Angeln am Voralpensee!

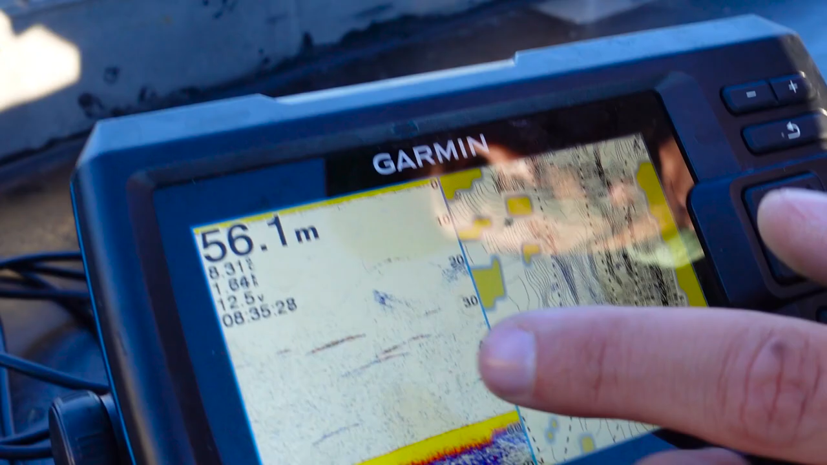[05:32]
On screen: depth 56.1 m
Also genau, hier haben wir einen Echolot und diese Signatur hier ist höchstwahrscheinlich ein Hecht, den wir nicht wirklich gut drauf haben auf dem Echolot, weil wir ihn eben nicht richtig erwischt haben.
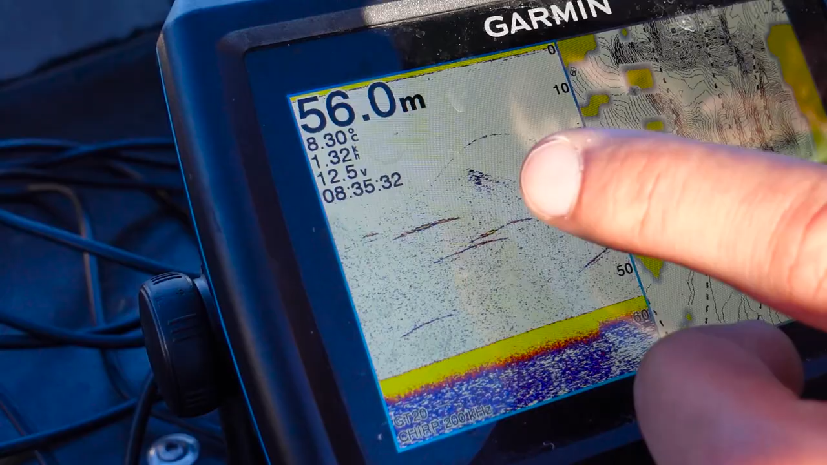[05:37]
On screen: depth 56.0 m, water 8.30°C
Der vielleicht hier hinter diesem Fischschwamm steht.
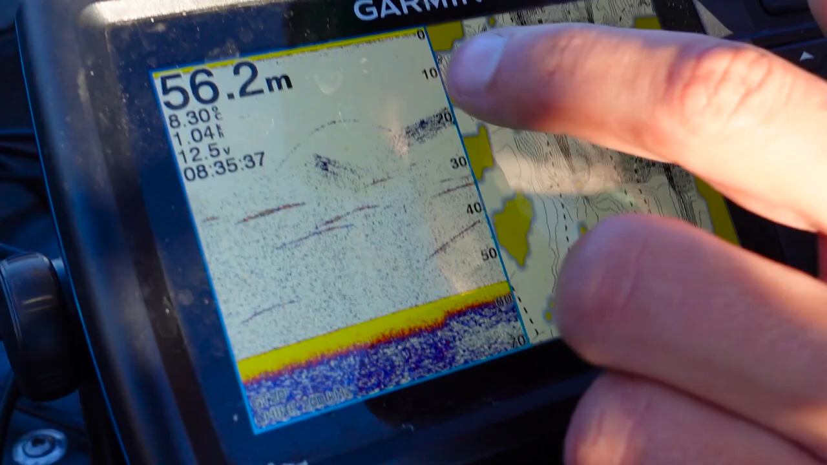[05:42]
On screen: depth 56.2 m
Und ihr seht, er steht so auf 16, 17 Meter. Das heißt, wenn unser Köder so auf 13, 14 Meter läuft, kann der durchaus noch hochkommen und sich den wegschnappen.
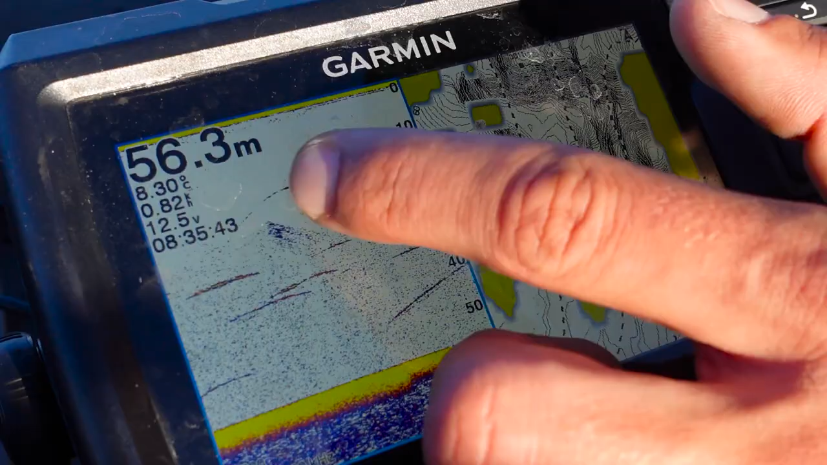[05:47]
On screen: depth 56.3 m, water 8.30°C
Hier, guckt es euch an, Leute.
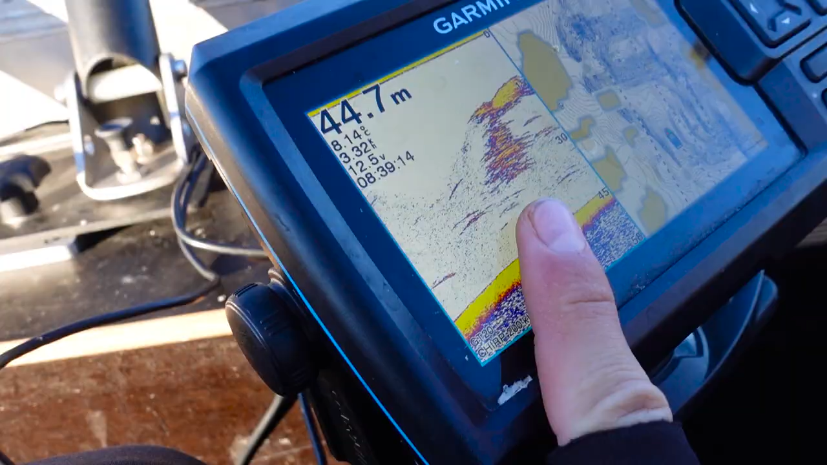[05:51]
On screen: depth 44.7 m, water 8.14°C
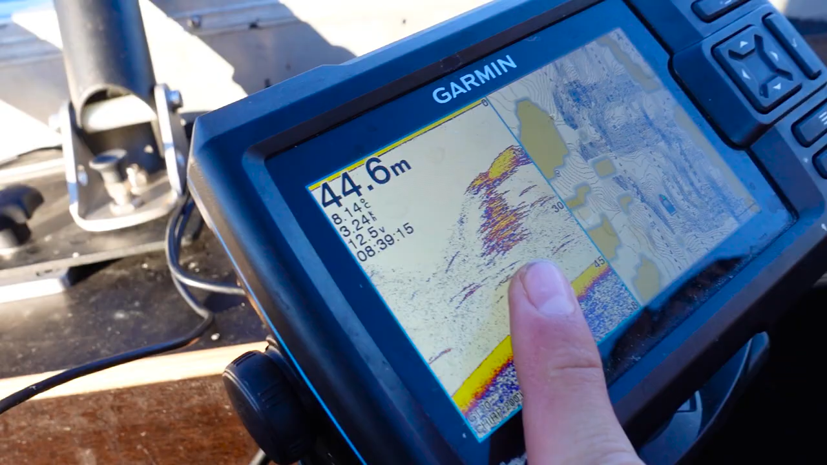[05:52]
On screen: depth 44.6 m
So sieht ein typischer Renken- und Seiflingsschwamm aus.